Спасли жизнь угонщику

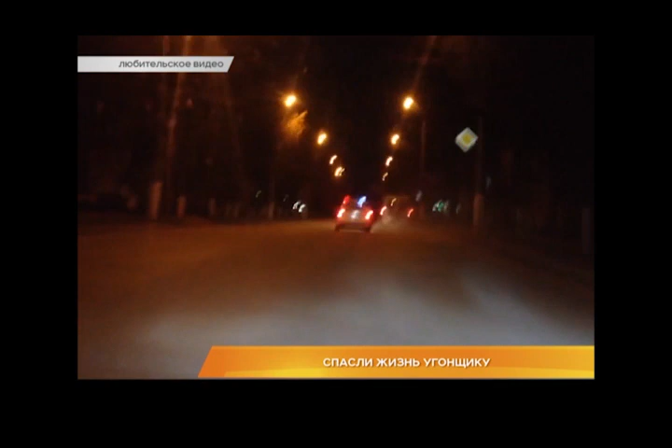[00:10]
Водитель «Газели» проигнорировал законные требования инспектора в ДПС остановиться. И, уходя от погони, он не справился с управлением. На перекрестке улиц Мира и Устина-Лабе, напротив ДК молодежи, врезался в ЗИЛ. Фургон аварийной службы стоял посредине дороги, поскольку рабочие ремонтировали линию электропередач.